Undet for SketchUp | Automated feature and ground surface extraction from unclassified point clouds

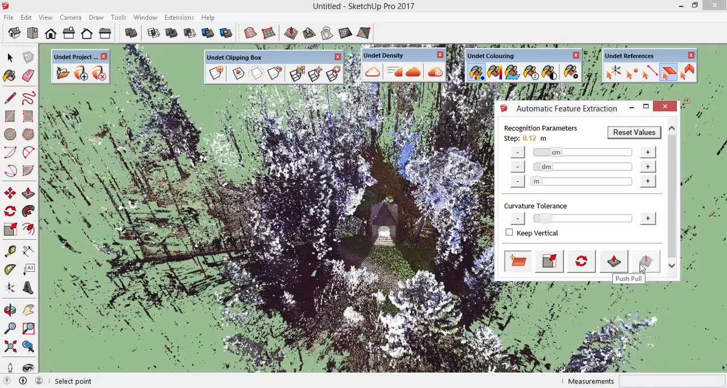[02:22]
Once the plane is found, you can modify it further and rescale, rotate, push and pull its face or convert it to surface mesh. Let's give it a try.
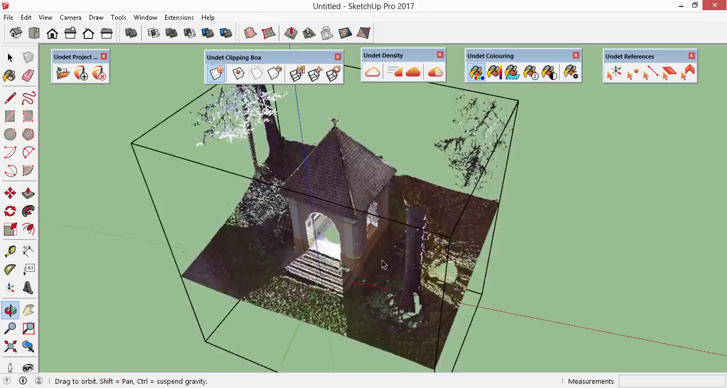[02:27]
I'm going to clip this chapel and leave only one side of it.
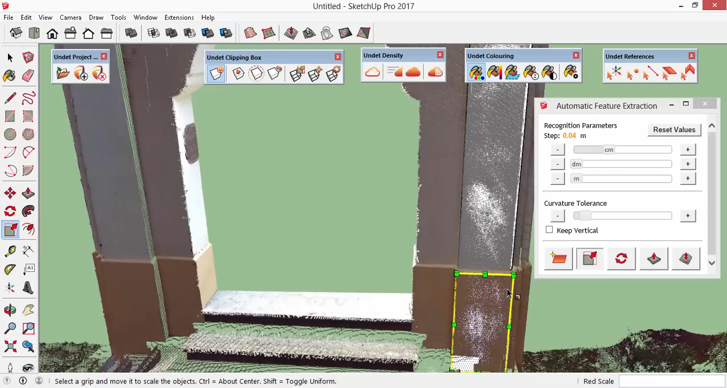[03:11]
Let's find one more plane on the other side.
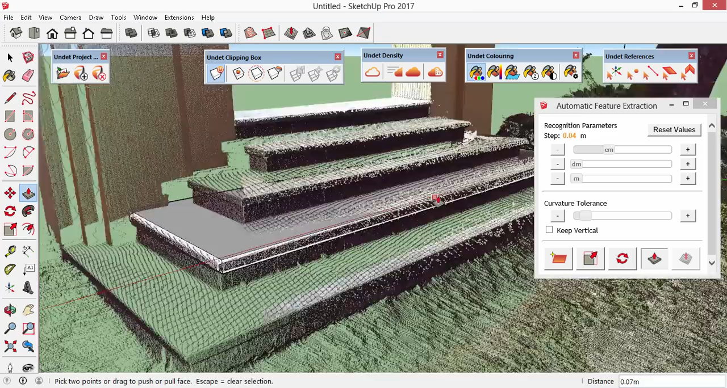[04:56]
The face is in correct place now.
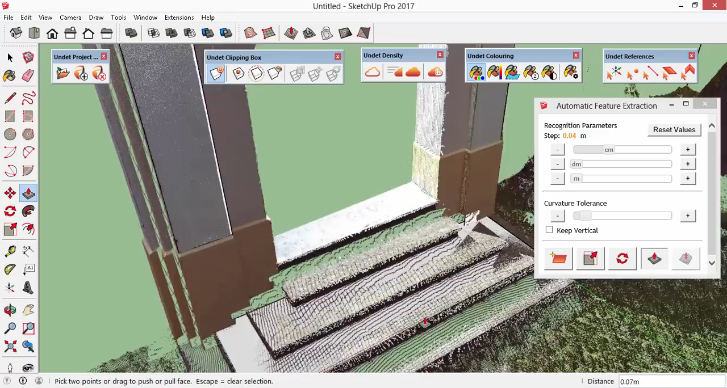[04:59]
Let's push and pull it.
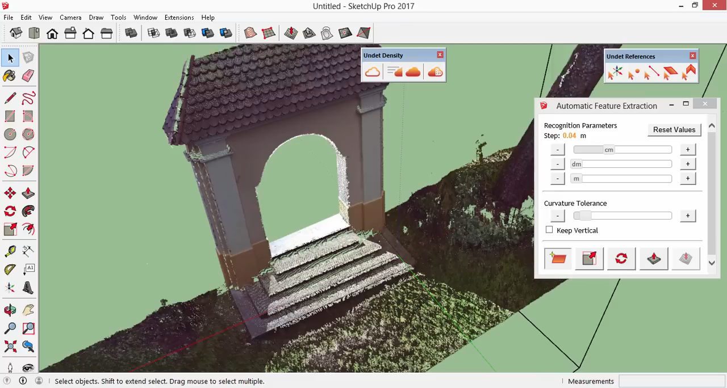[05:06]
A corner line detection is basically a plane recognition derivative.
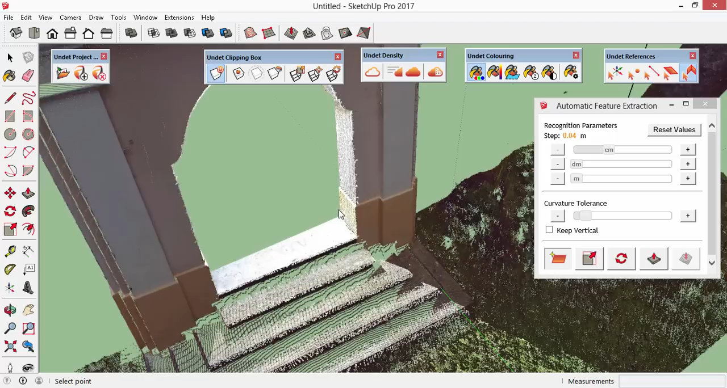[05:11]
In the backstage, the corner line is just an intersection of the two faces. So we need to pick up one face, the second one, and the corner line is detected.
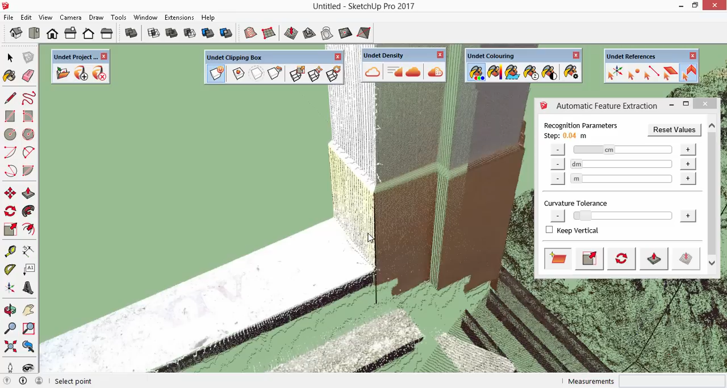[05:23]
And if we'll continue picking adjacent faces, the corner lines will be detected.
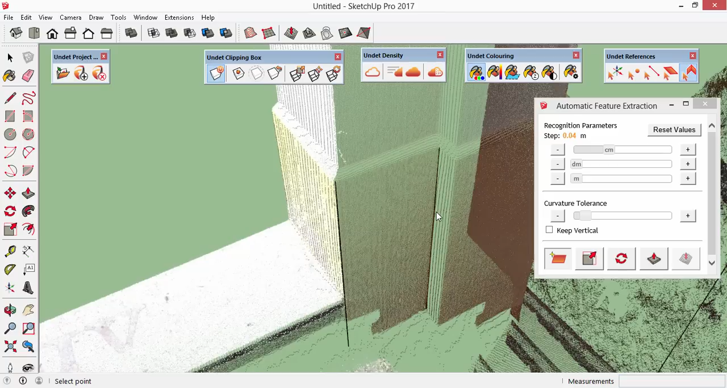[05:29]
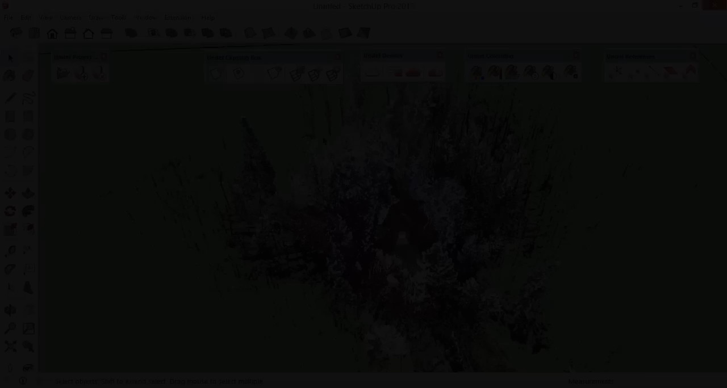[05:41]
Let's move to the last but definitely not least part of this video. A very impressive surface meshing.
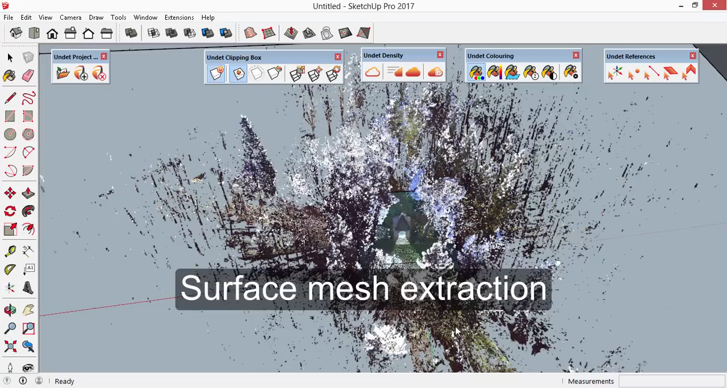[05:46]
I'll clip some territory around this chapel.
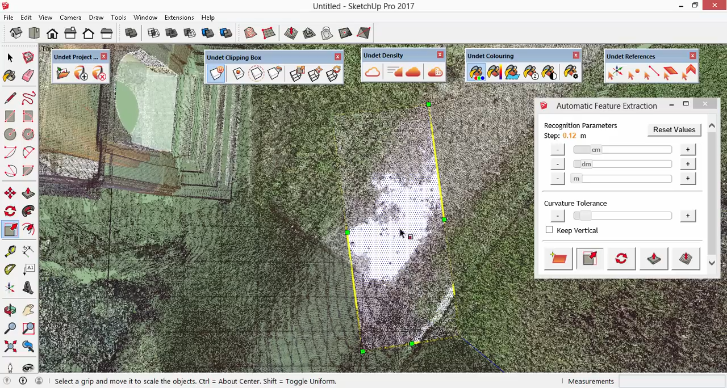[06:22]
But resizing is not necessary unless you want to mesh only that specific area, then you can rescale the face to meet your needs. If you want to search for the ground in the entire clipping box, then choose Convert to mesh straight away. Be patient.
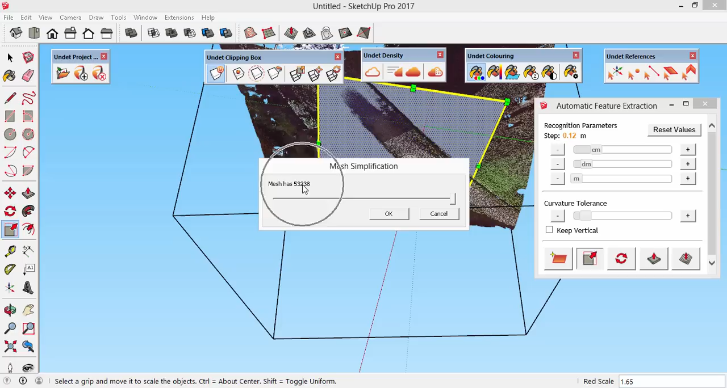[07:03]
Mesh calculation will take some time. When it's done, you'll see the amount of calculated faces that you can further reduce using mesh simplification slider. I will leave only half of the faces.
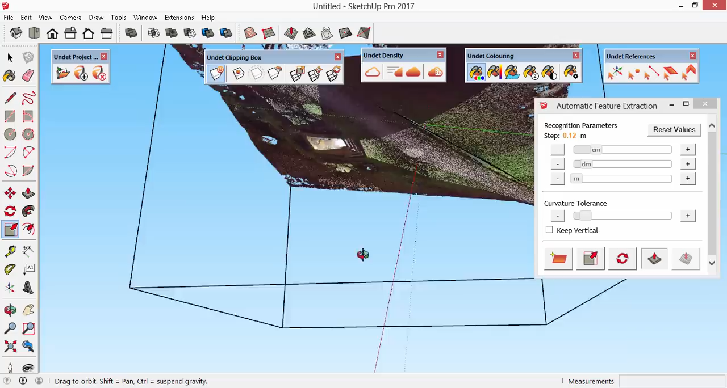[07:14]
Let's check what have we got here.
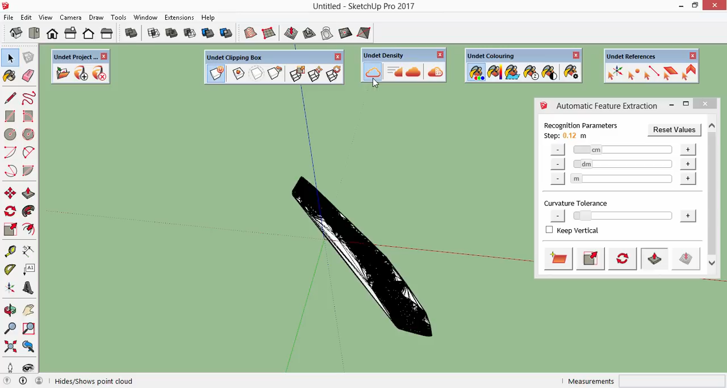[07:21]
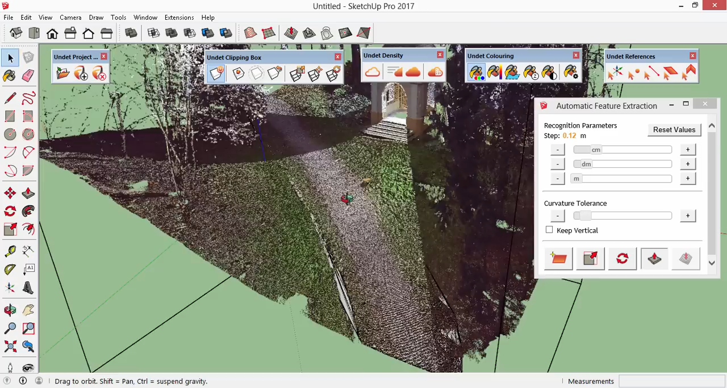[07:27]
And it looks like and that calculated mesh only for this pathway.
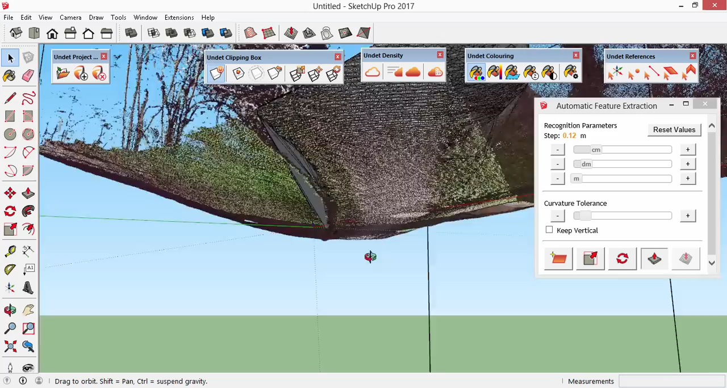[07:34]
And then extract the rest of the ground.
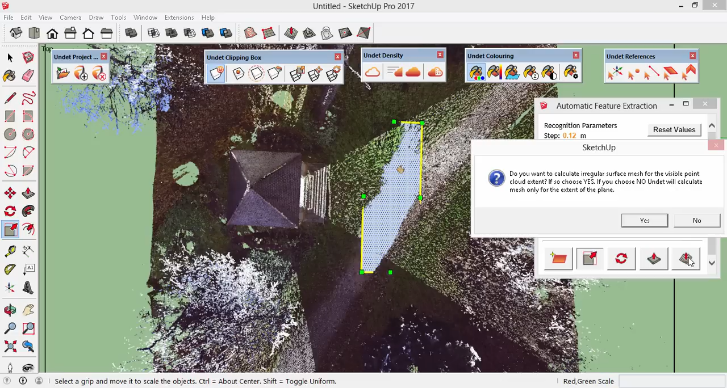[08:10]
And convert to mesh straight away. And it looks like it should be fine now, since we have hundreds of thousands of faces.
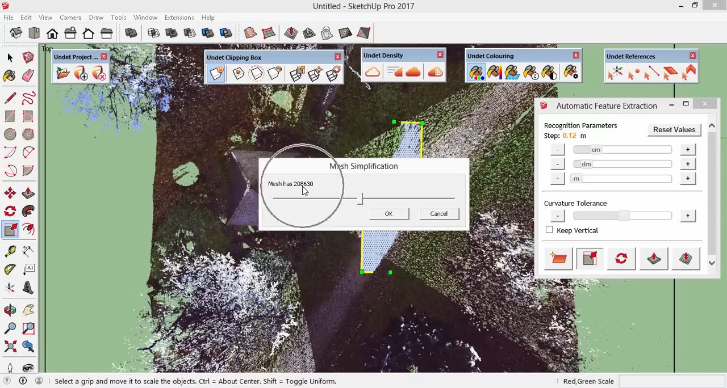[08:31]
And I believe only a small portion. Approximately 30,000. And it looks like it should be fine now, since we have hundreds of thousands of faces.
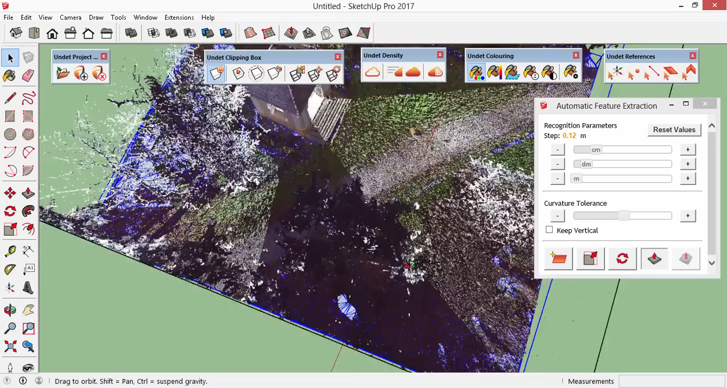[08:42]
Let's hide the point cloud and check the mesh.
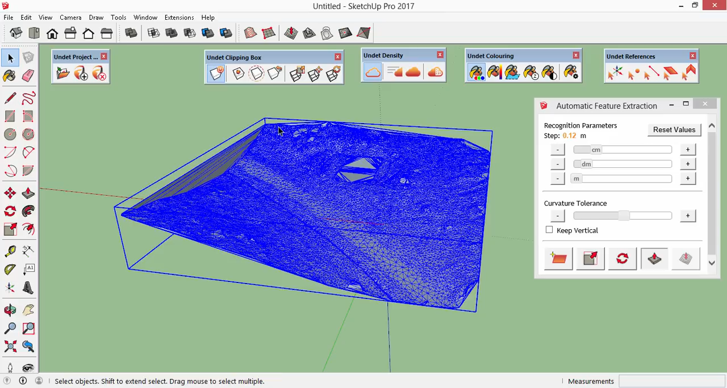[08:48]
This time the ground surface was extracted for the entire clipping box. And that's due to increased curvature tolerance.
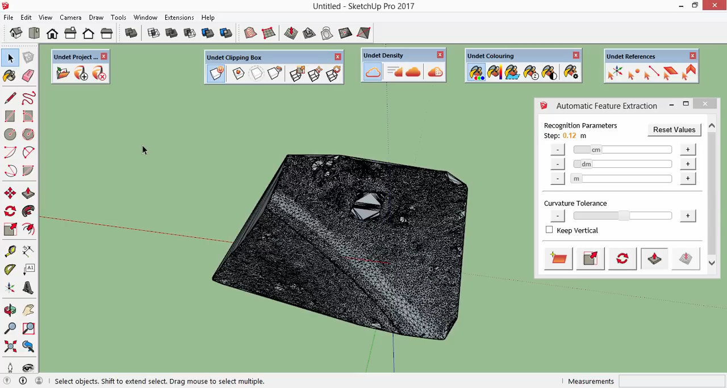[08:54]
So do not hesitate to play with these recognition settings.
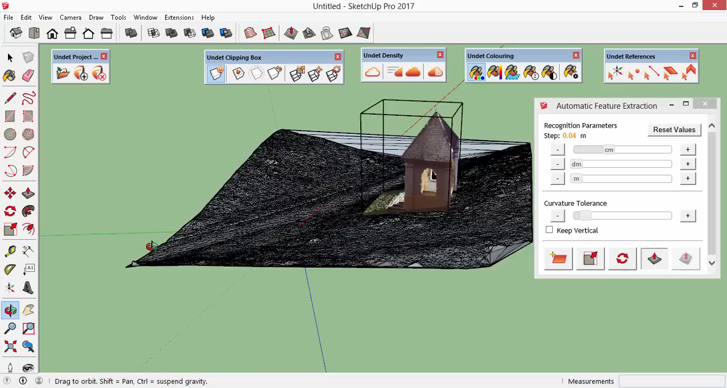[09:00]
You will need to find your best fit depending on your point cloud structure and density.
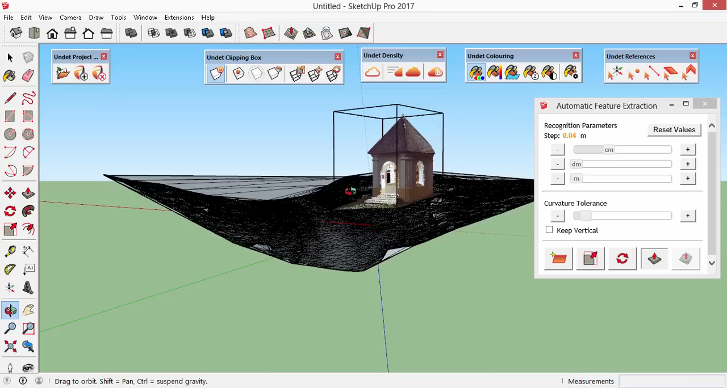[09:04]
Just one more and the last tip. You can explode your mesh.
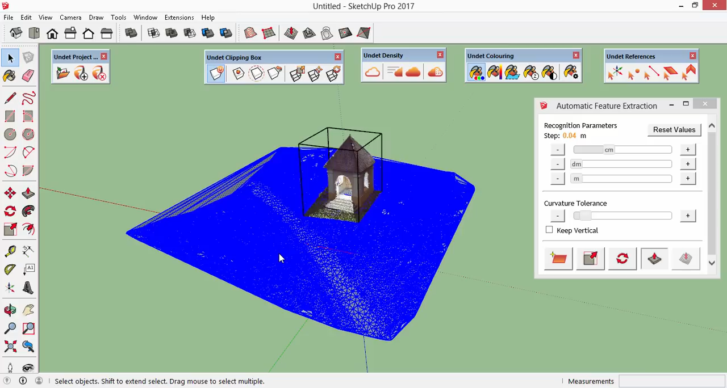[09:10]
And delete unwanted vertexes like the long edges over here.